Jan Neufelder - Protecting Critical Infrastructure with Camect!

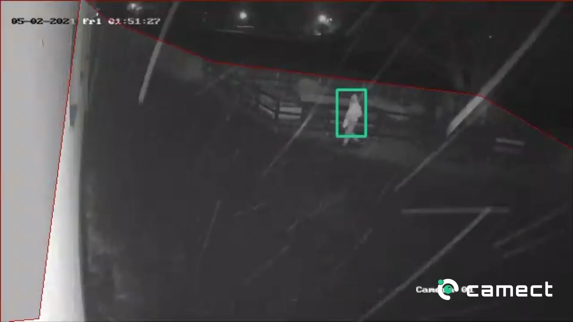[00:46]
Talking about advanced camera analytics that see through darkness, sun glare, distance, rain, or snow.